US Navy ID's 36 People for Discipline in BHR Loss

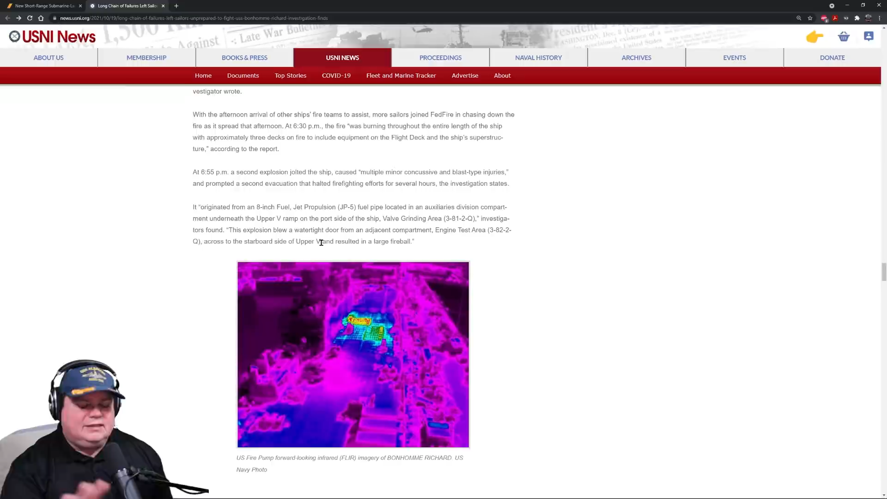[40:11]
the watertight door from the adjacent compartment, uh, engine test area. Wow. So the explosion was so bad. It blew doors off hinges. And these aren't your simple doors of your house. These are heavy metal doors. A lot of them are watertight. Every one of them can be dogged in some way. And it just blew it off with a giant fireball. This is a really cool photo from one of the, um,
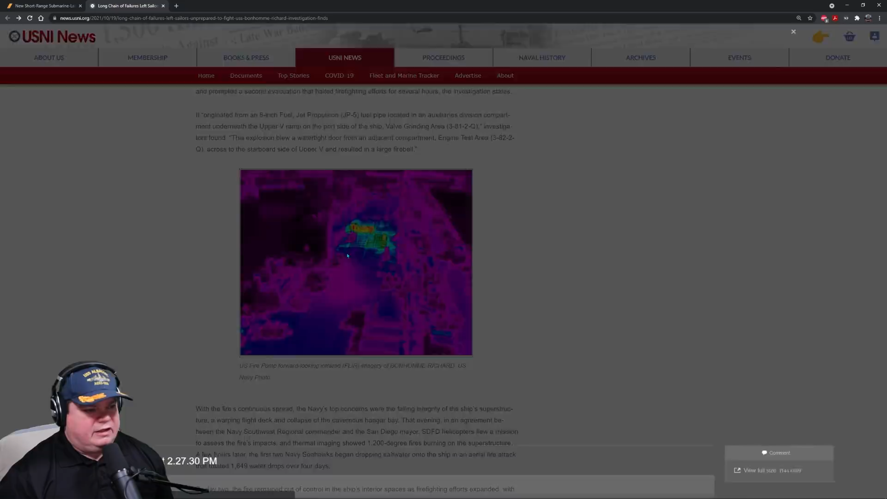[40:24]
helicopters that were coming to assist looking through its forward looking infrared. And here you can see the superstructure, not on fire yet, but clearly you can see the hotspots in the deck.
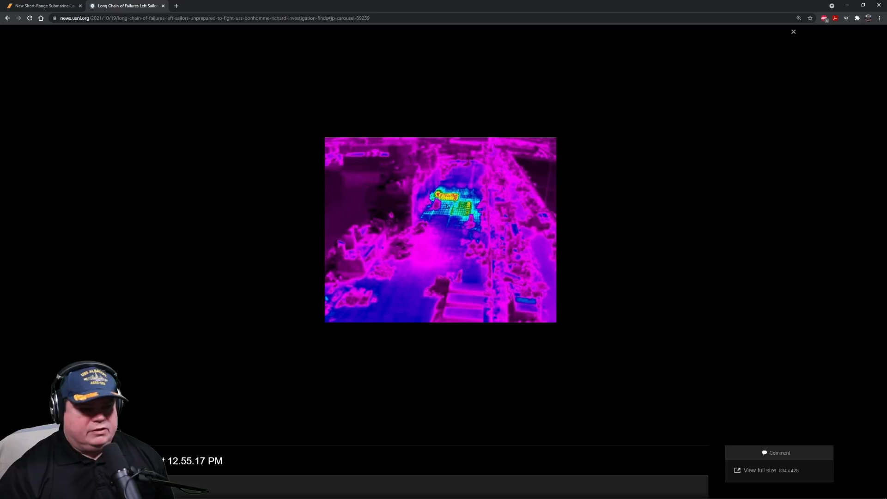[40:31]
And so you can see the fire clearly originated here and it's spreading this way. Very cool photo.
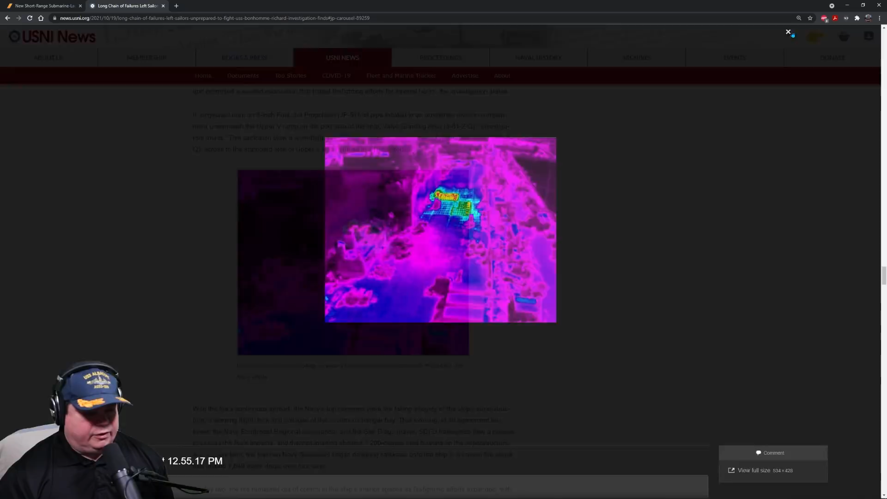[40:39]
With the fire's continuous spread, the Navy's top concerns were failing the integrity of the ship's superstructure, right?